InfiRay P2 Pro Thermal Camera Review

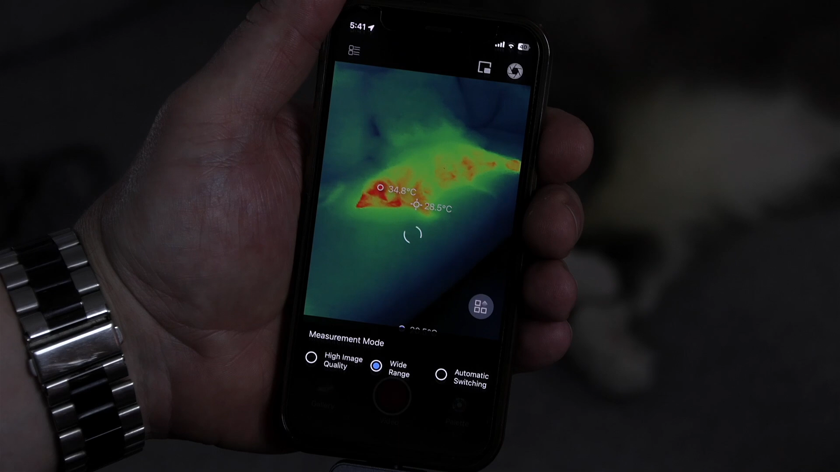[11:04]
For most purposes, high quality image is the way to go, but if you're measuring a wider range of temperature, you should select wide range or automatic switching.
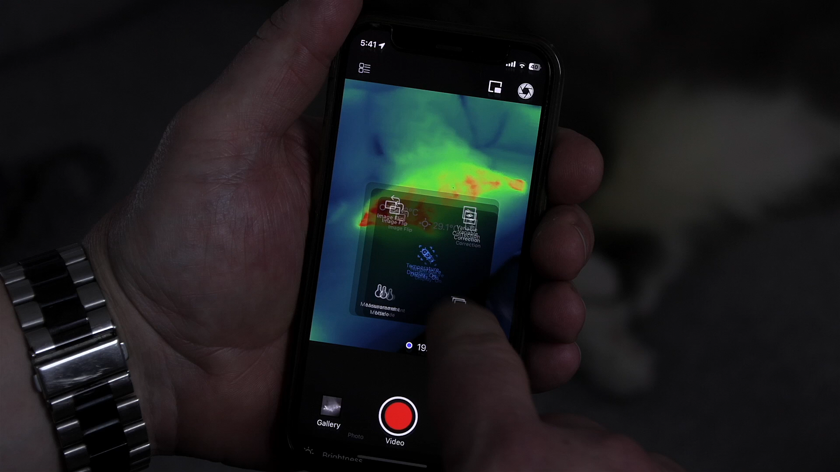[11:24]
There are also brightness and contrast controls in the image settings.
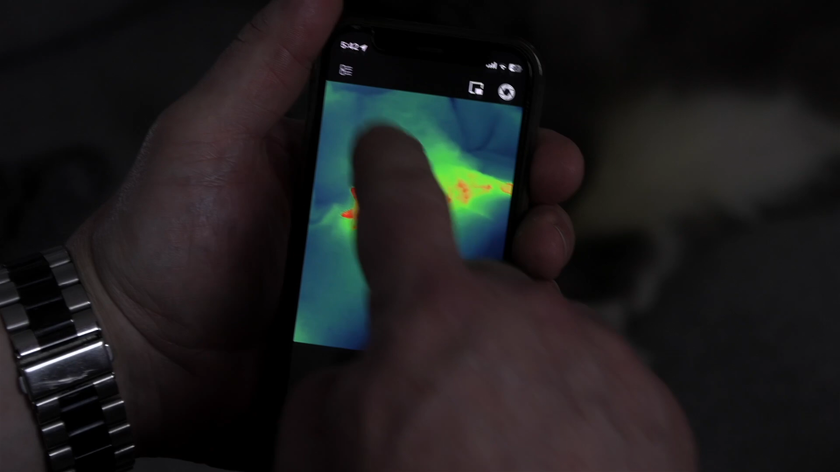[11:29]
There are a number of settings that can be configured such as temperature units, language, temperature alarm and burn prevention,
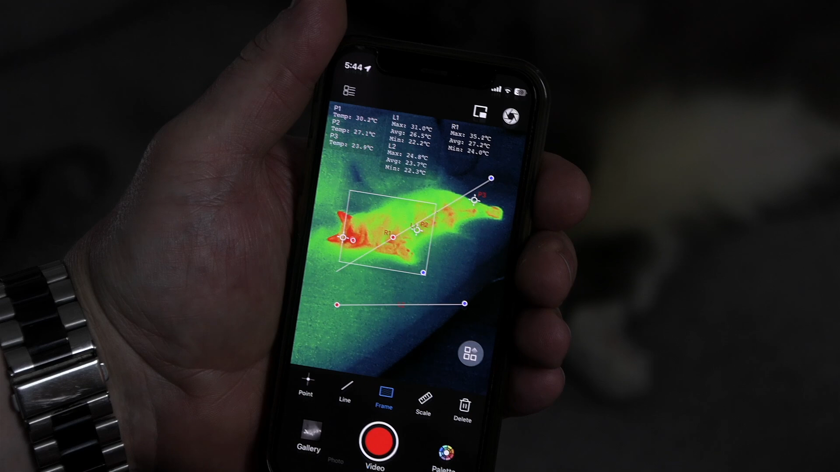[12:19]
You can also add multiple points, lines and rectangles. There's also a scale button that will allow you to dynamically highlight a specific temperature range in the image.
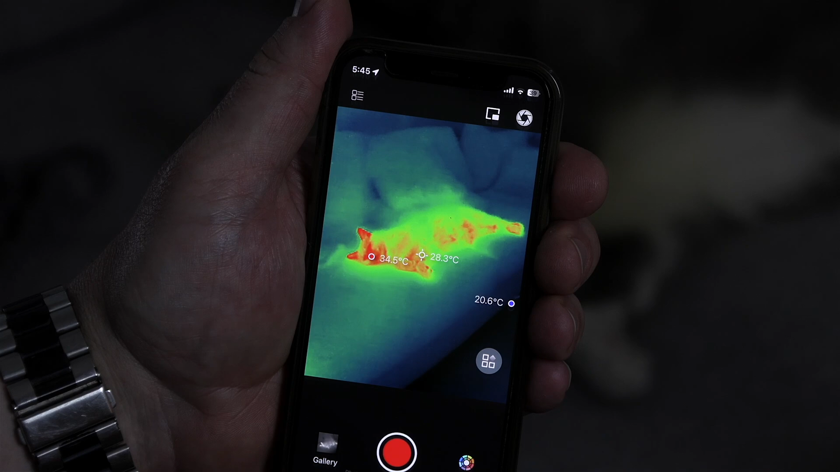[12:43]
On screen: spot 28.3°C
it'll reset automatically, but you can manually force it with this button if you want to.
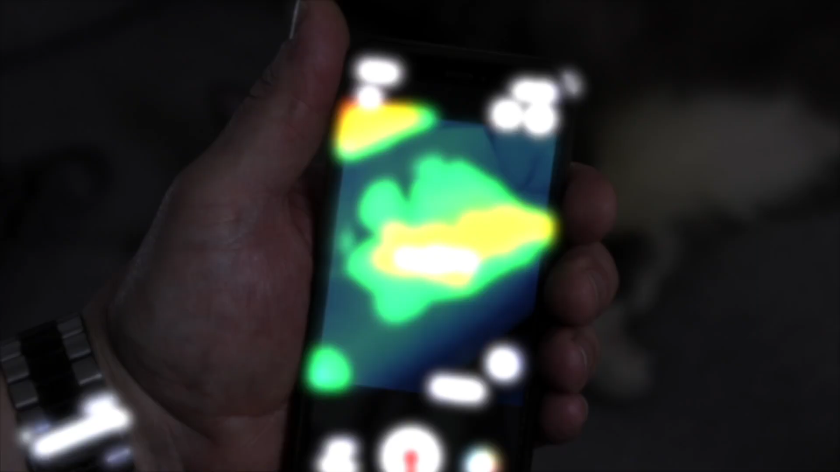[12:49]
There's also this picture in picture button which will put the phone's visible image camera in a little rectangle that you can move around as needed.
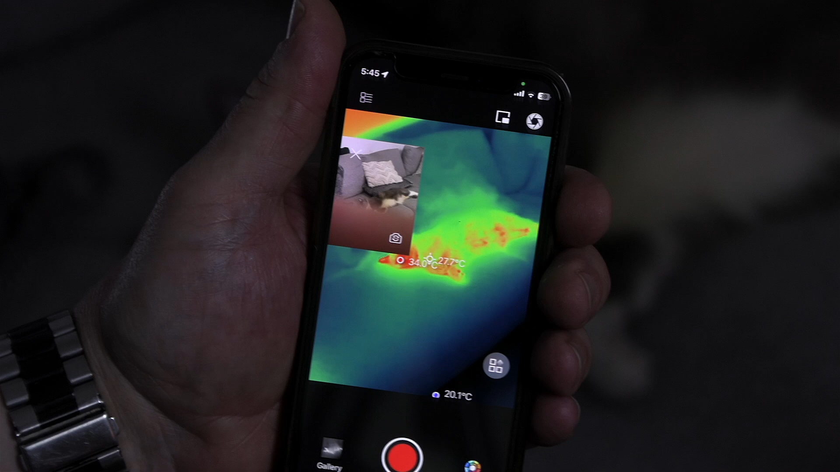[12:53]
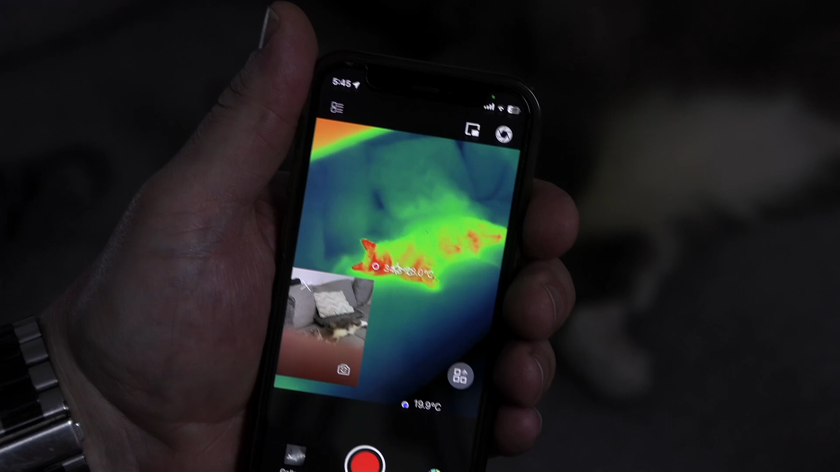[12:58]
There's no overlay option like the FLIR cameras, but it's still a cute feature. One thing I did notice was that if I select a color palette, then I quit the app,
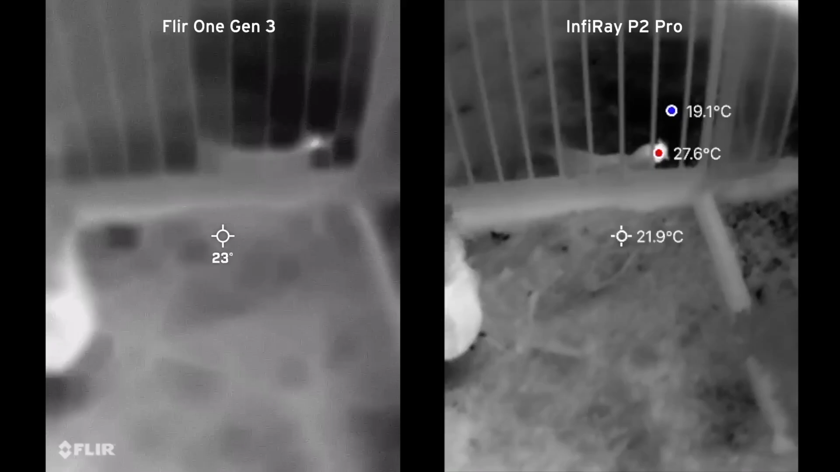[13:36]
On screen: max 27.6°C, min 19.1°C
Here is a side-by-side video of the P2 Pro versus the FLIR 1 Gen 3 while I chase my chickens around the backyard.
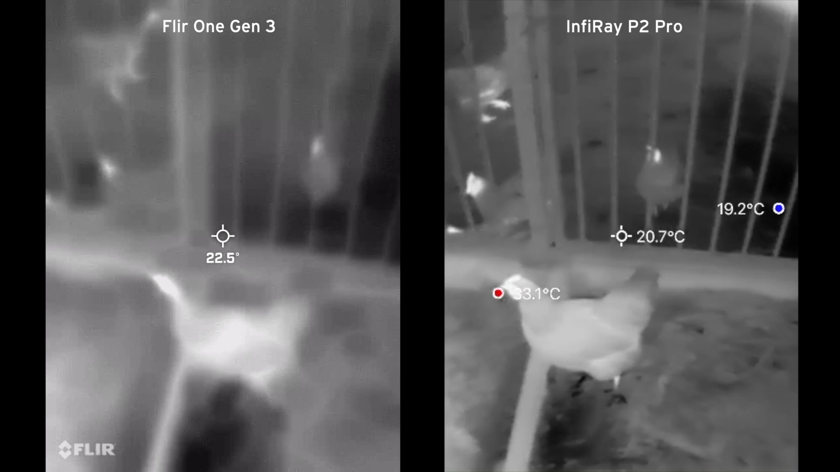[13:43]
Or maybe they're chasing me. The Gen 3 has the same resolution and refresh rate as the current model FLIR 1 Pro XL.
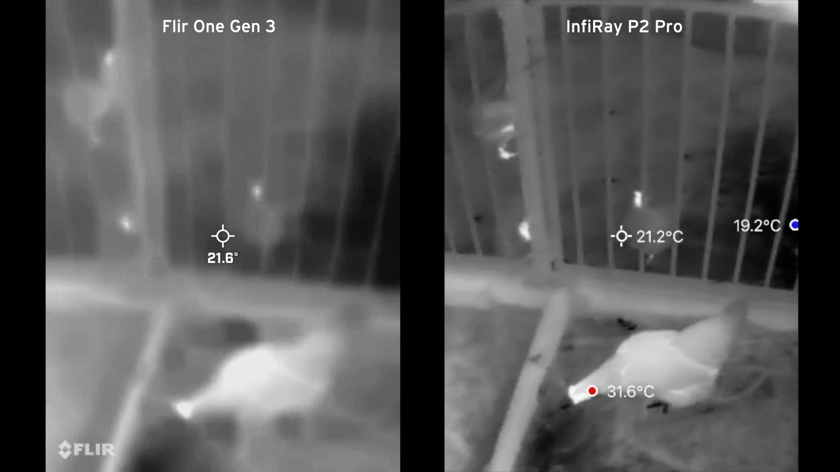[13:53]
On screen: max 31.6°C
You can see the results are chalk and cheese. The 9 frames per second refresh rate is very noticeable compared to the smooth 25 frames per second of the P2 Pro.
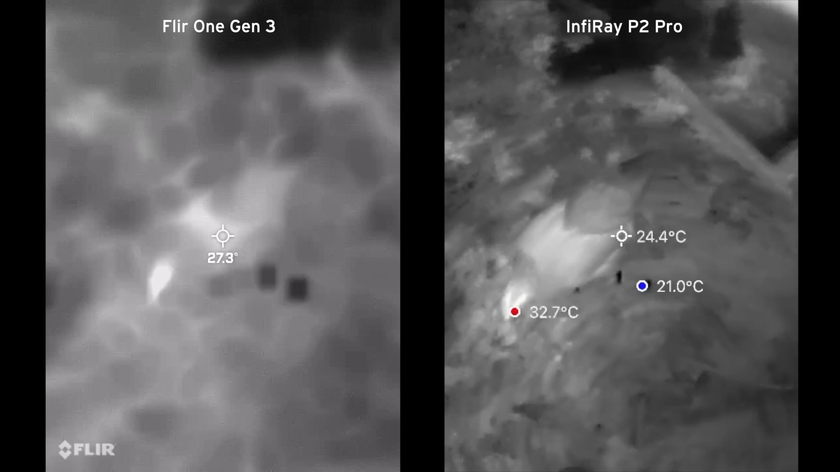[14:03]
And to be honest, if I hadn't told you they were chickens in the image,
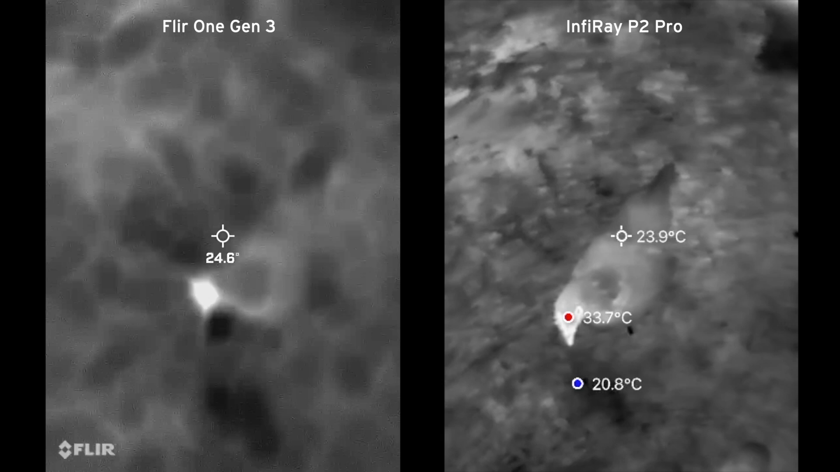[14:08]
On screen: max 33.7°C, min 20.8°C
I doubt you'd be able to figure that out from the low resolution of the FLIR.
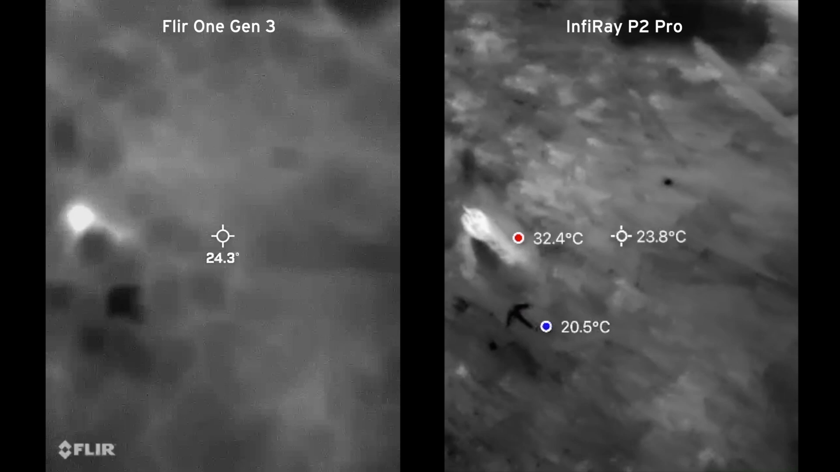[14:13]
There was also a very noticeable lag in the FLIR output,
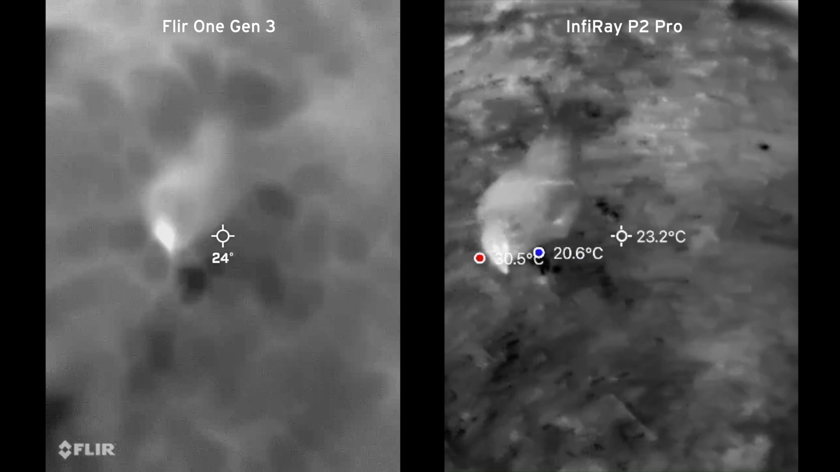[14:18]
On screen: max 30.5°C, min 20.6°C
but I've compensated for that so that the two images are showing the same content at the same time. Here is the video from the Seek Compact provided by my friend Jay. It has a higher resolution than the FLIR, but still lower than the P2 Pro.
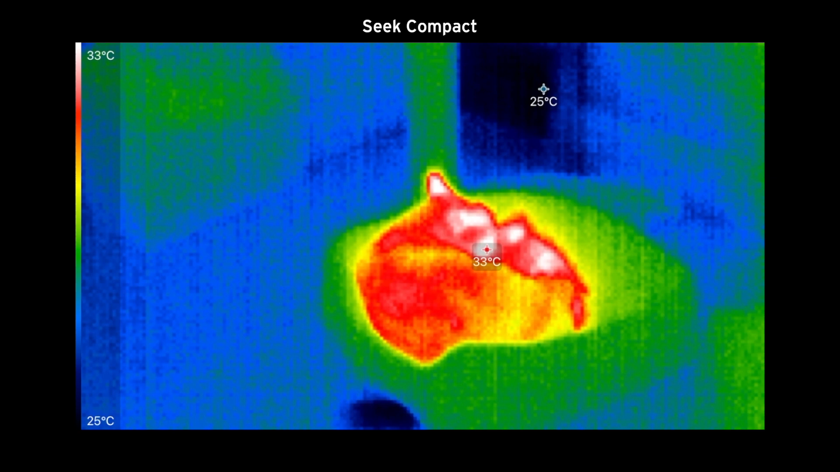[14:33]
On screen: scale top 33°C, scale bottom 25°C
And you will also see the graininess and vertical lines in the thermal image. It's a far cry from the output of the P2 Pro.